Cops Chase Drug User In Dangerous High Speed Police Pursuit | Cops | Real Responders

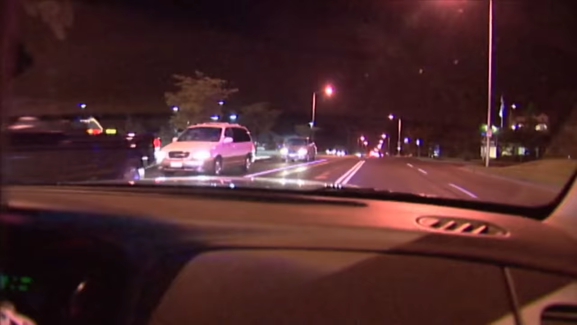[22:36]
Trying to stick him back there. He saw us sitting there. We got units, Tacoma, Pierce County, Lakewood, University Place, Ferkus, all trying to get this guy stopped.
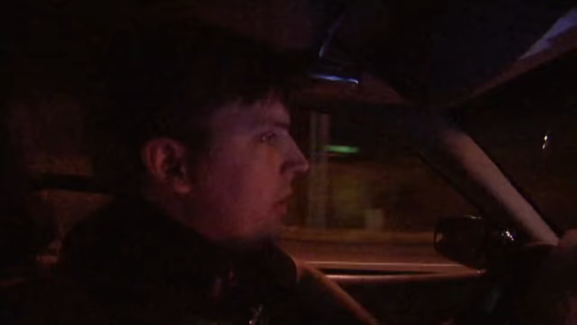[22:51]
He's out of control. This is extremely dangerous for us and as well as the other people involved.
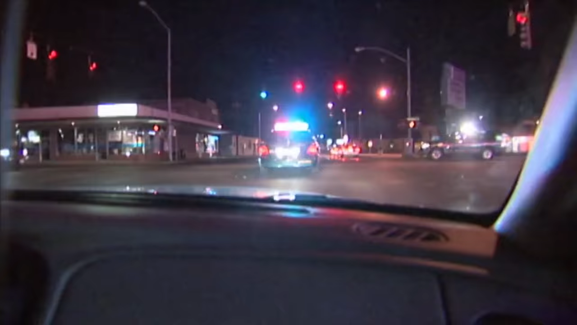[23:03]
Where are you with him again? Keeps going across, back and forth, all the way across Tacoma, back and forth. You know, Pierce County. This stuff becomes real dangerous. Citizens just driving around their own business, and this cop's right in their path. We need to get this stopped. And we're gonna go westbound. Coming back this way. 148. Come on, tell me where you're at. It's gonna be coming to our left.